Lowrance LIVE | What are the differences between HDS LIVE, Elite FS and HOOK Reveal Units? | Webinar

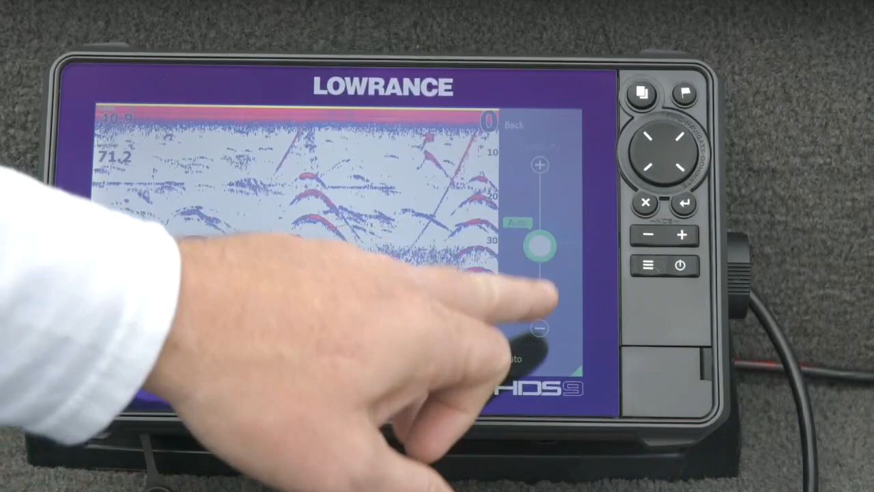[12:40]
here's the thermocline this is the temperature inversion layer in the water cooler versus hotter water up top you see a bunch of suspended small little targets or sediment so you can adjust even while you're in auto you can adjust to see more information or a cleaner picture there's no right or wrong answer it's really your personal preference i never personally recommend taking unit out of auto even our sonar engineers use it use it in auto our pros use it in auto when you put it in auto you're telling the sonar i know exactly how to dial it in for this specific scenario and you might you know if you're an advanced fish finder user you may know exactly how you want to get that picture for that specific condition but the second you move
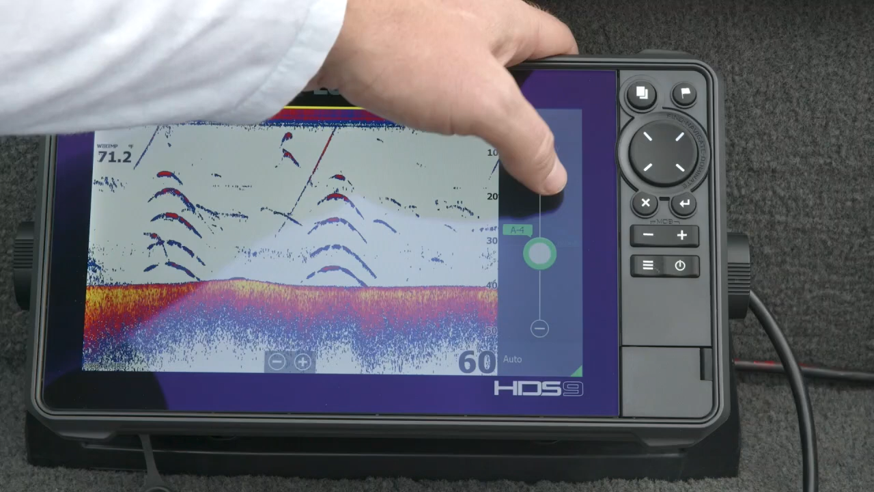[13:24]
your boat or the you know your water conditions change or you want to go fish a different area you'll have to set it up again i think it's a lot easier to actually get lost here in terms of the settings versus just leaving it in auto letting the unit do the work for you and then bias up and down with auto plus auto minus to get the picture and the amount of information that you're accustomed to seeing in your personal preference so some of the other settings in here we talked about auto and or auto sensitivity and that to me is the biggest one for an angler to know besides frequency i think frequency on this transducer the transducer connected will tell you what frequencies it's capable of doing this one will do 283 or high chirp or medium chirp for most applications i use the chirp frequencies i very rarely use
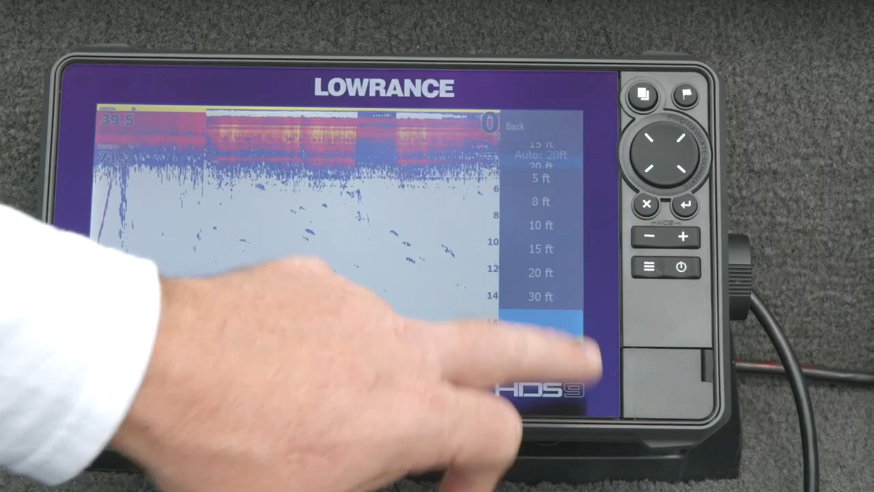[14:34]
feet of water right now and i tell it i only want to look at 20 feet i'm telling the fish finder don't worry about what the actual depth is don't worry about what's going on this is the only part i want to see for that i leave it in auto as the bottom depth changes the as the bottom depth changes the the range will change as well um so we talked range we talked frequency we've talked sensitivity the only other one on this main menu is color line and this basically is um biasing the color palette that you have chosen to highlight certain colors so in this one if you turn this up you can see we bring in more yellows so like if i wanted to see the actual air bladders in those uh in those tennis balls that we dropped over water i
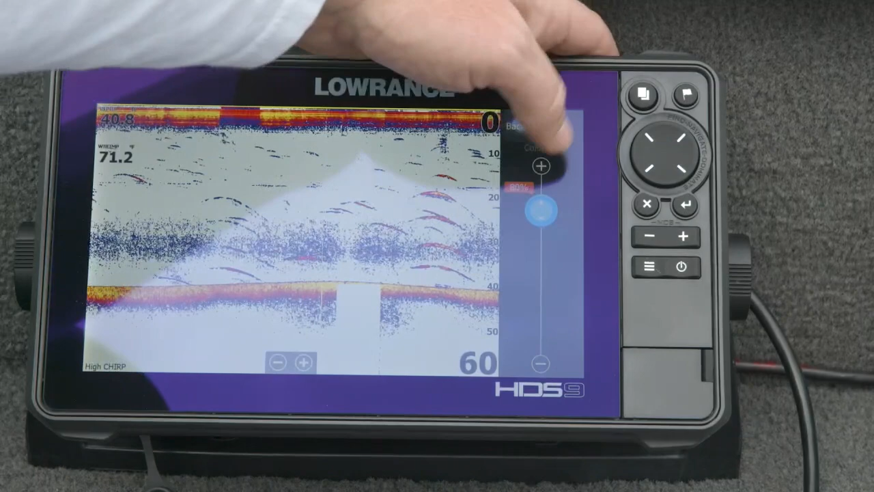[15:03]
can turn this up and pull a little bit more yellow out of it i can also use it to kind of help you know differentiate bottom hardness uh the brighter the color in this palette the stronger
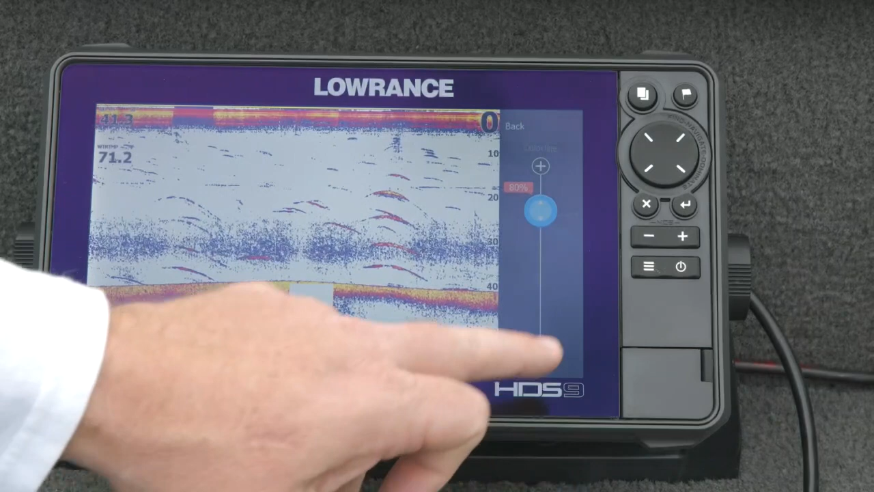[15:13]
the signal return or if i wanted to just you know clean it up and actually just wanted to get nice solid arches kind of we run default right around here where i can actually just get a nice red arch there's not a lot of yellow pulled in again that's more of an advanced setting i think for people mainly trying to bottom hardness fish and get bottom hardness uh information but again it's a personal
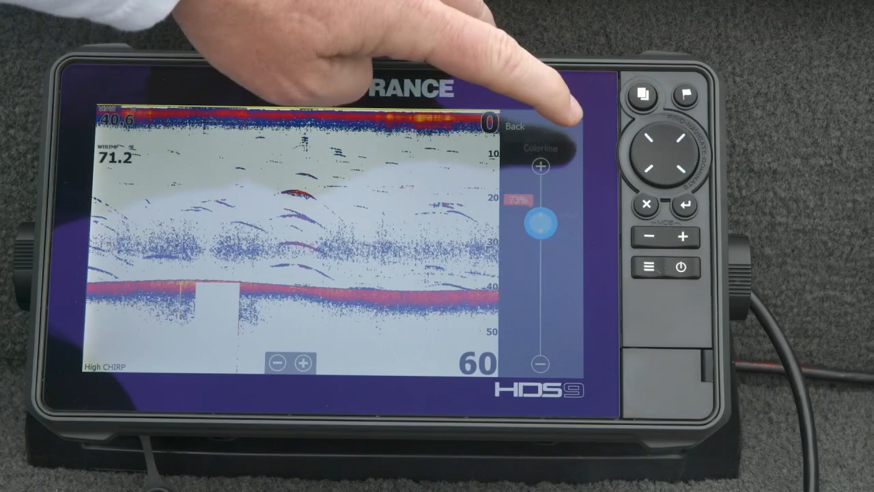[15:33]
preference setting you can go too high and wash the whole image out you can go too low and basically get back almost no information
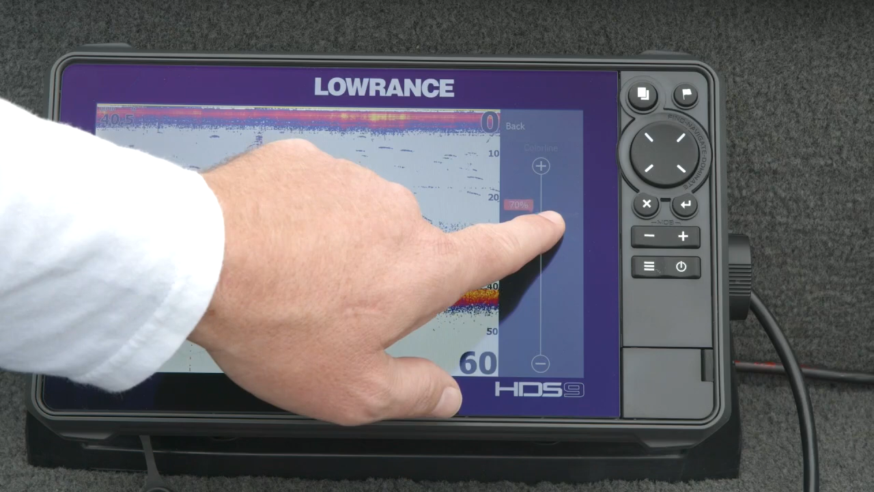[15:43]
i usually run mine upper 60s low 70s get nice good balance and then advanced in here we've got all the rest of the features noise rejection and surface clarity those are basically the the things that help clean up the sonar image their noise filters uh you can change the scroll speed how fast you want the image to scroll across the screen as you speed it up you notice now these arches start dragging into lines because instead of letting the the the unit place a dot wherever i was you know the information came in i'm just saying place it here so it's a broken
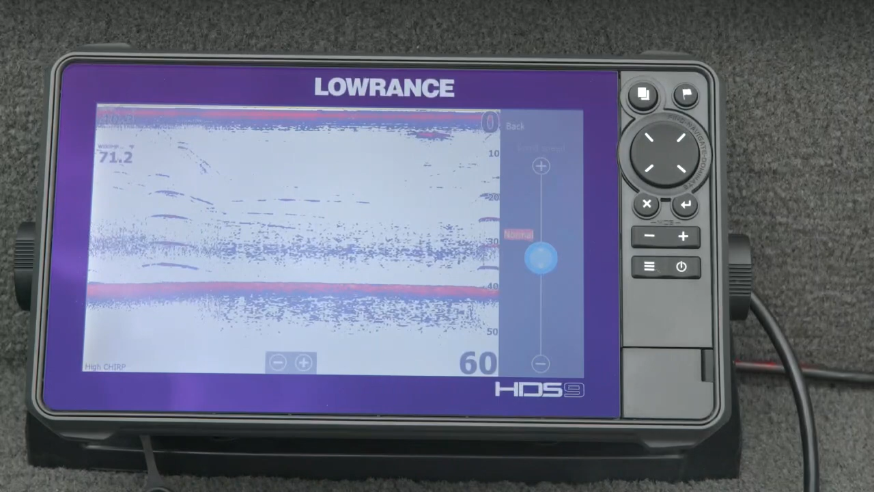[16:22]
line you can also slow it way down um to where it's kind of creeping to a crawl i never slow down i usually run normal on everything unless for some reason i'm trying to if i'm trying to track like a really fast jig or something like that i may speed it up i usually leave scroll speed on normal ping speed is set to max and i never change the ping speed unless i'm getting interference from another nearby fish finder so last thing i want to talk about here before i hand over to matthew to talk elite fs is we get a lot of questions what are the differences in hds and elite fs and as you saw in our intro you know the elite fs is basically a baby hds it has a lot of the same functions and features even very similar output power ratings but
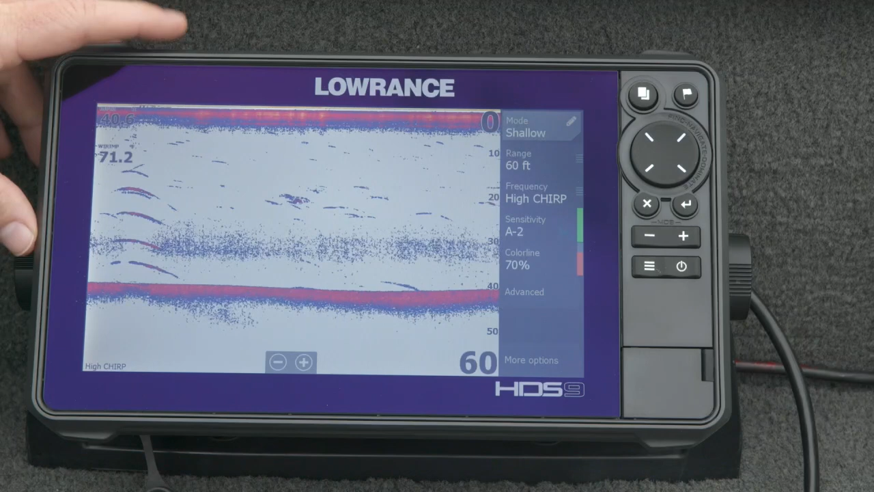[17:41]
overall and again dual channel versus a single channel in the elite fs when it comes to regular sonar and one last thing about hds that can do over the elite fs is the ability to do chirp and structure scan at the same time again that higher horsepower sonar engine this thing has the ability the memory the processor to run both chirp
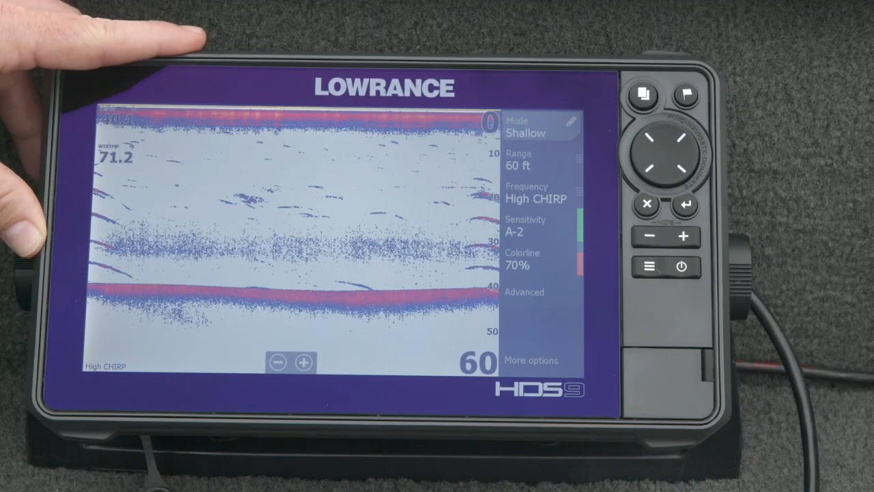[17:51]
sonar and structure scan at the exact same time elite fs can run side scan and sonar just not side scan and chirp sonar at the same time all right so we've switched over to elite fs and like jeremiah just mentioned the sonar in these is is really quite similar between elite fs and hds live other than a few different uh you know the the actual output power being a little bit different but here you can see these
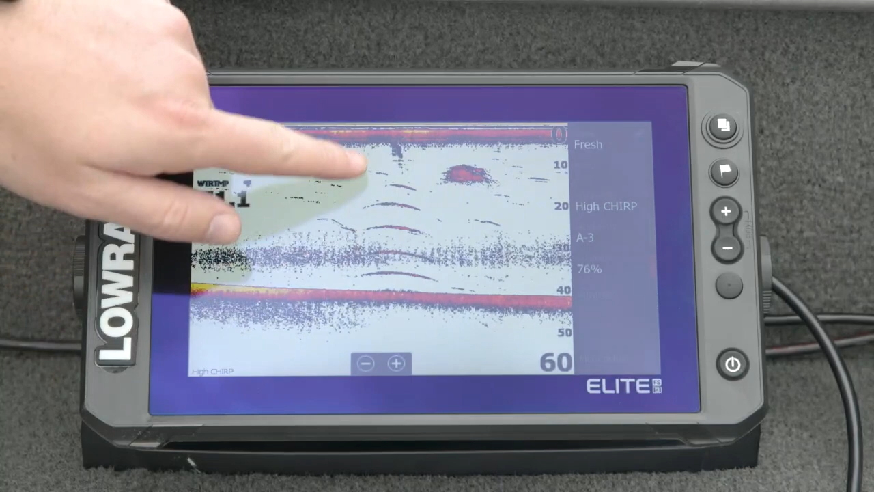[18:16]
same sonar targets that we've been going over and that was a relatively slow pass so you see they're nice and big and flat not
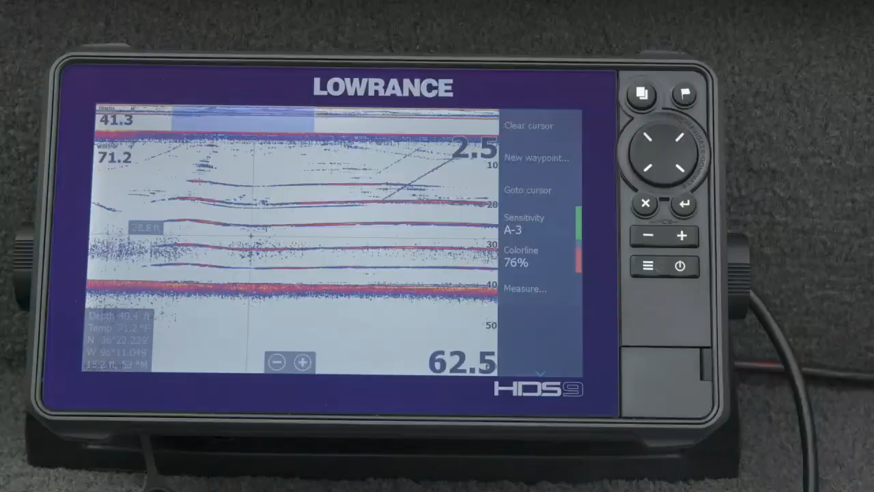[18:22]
quite as flat as what we showed earlier when we were sitting still right on top of them but you can see like i said like jeremiah was pointing out earlier you know all these colors in here you see the school of bait that's kind of hanging out around them still there and if we keep it on the screen back up a little bit so you get really nice definition on all of these you know between all five sets
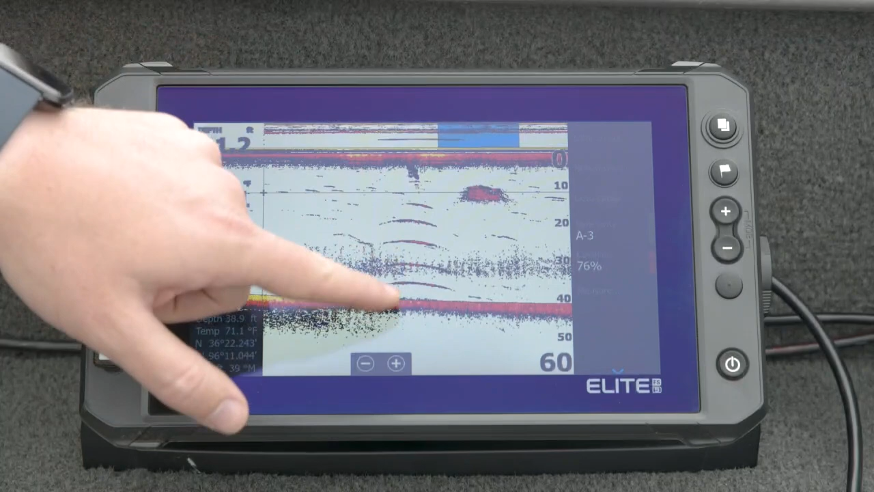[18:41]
of tennis balls this is on high chirp so like we mentioned earlier this is going to be your nice thin high detail fish arches if i switch it over to medium when we make our next pass you'll see the bottom gets quite big so that's the coverage area of the high chirp beam you know just being wider on the bottom and then you can see just how much bigger these fish arches are as
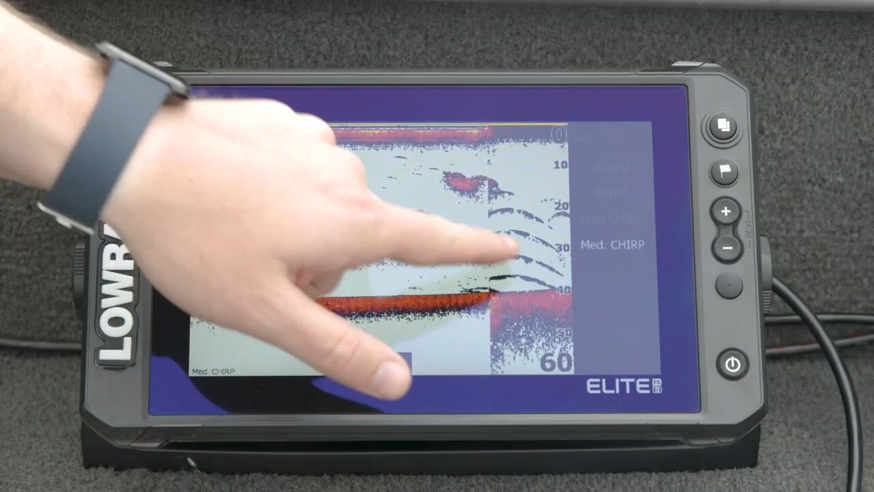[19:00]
well so they are bigger but they're a little bit less defined if you look at them against what we did on high chirp a minute ago they were really nice thin fish arches now they're kind of a little bit blobby but they're really big and huge so that's going to make it really easy like if you're trying to track a jig or you know a bait right underneath you having that bigger coverage area makes it easier to to hold on to so one of the other things that we've done with elite fs is we like all of our lawrence products to kind of look and feel the same so that way if you you know decide later on to upgrade or if you've got different